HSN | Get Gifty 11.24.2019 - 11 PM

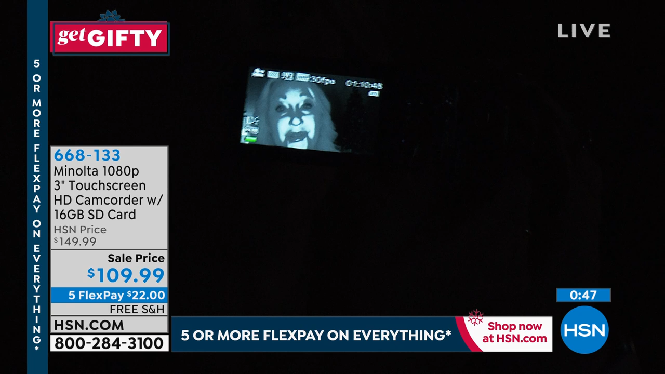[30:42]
Look at how you begin to see, even in black and white, you do see it in black and white, but you see details there. So here it is without. And then here it is with that infrared night vision. Pretty incredible how you're gonna be able to shoot in complete and total pitch darkness and be able to see what is happening.